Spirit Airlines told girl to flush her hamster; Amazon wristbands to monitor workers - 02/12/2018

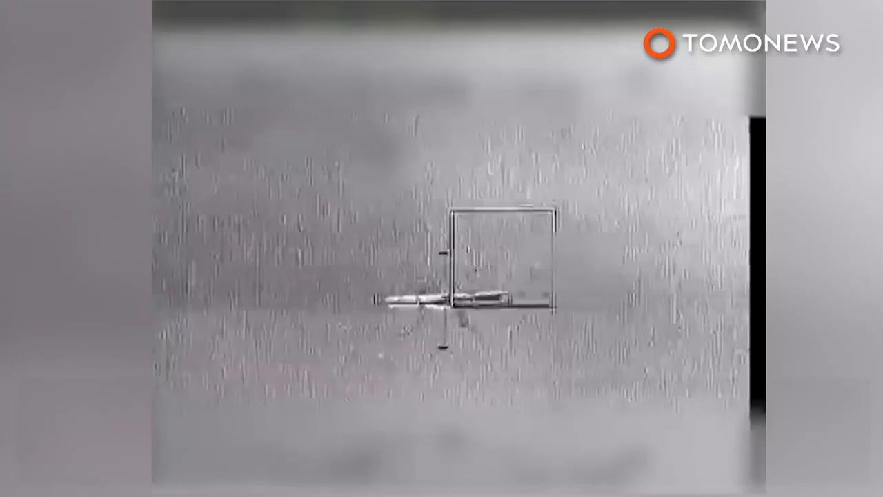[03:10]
This is the moment an Israeli Apache helicopter blew up an Iranian drone. An Iranian drone was shot down on Saturday morning in northern Israel by the Israeli military.
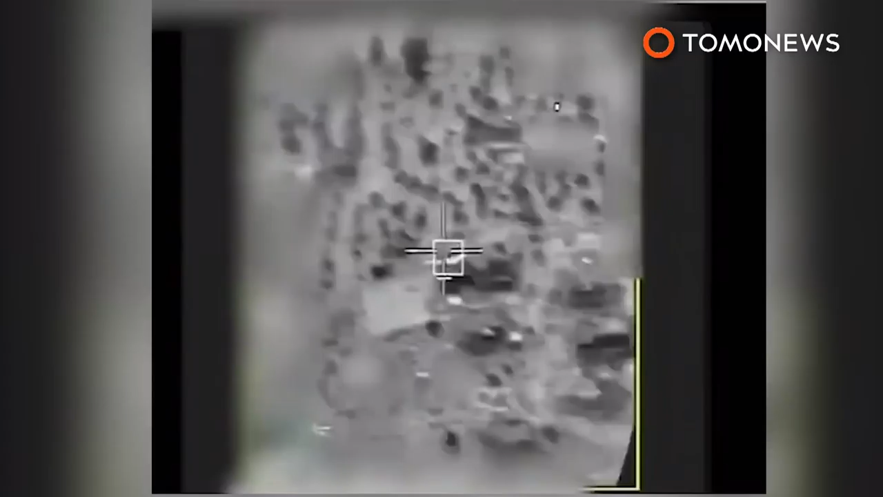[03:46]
Here's the explosion again, courtesy of Israeli Defense Forces.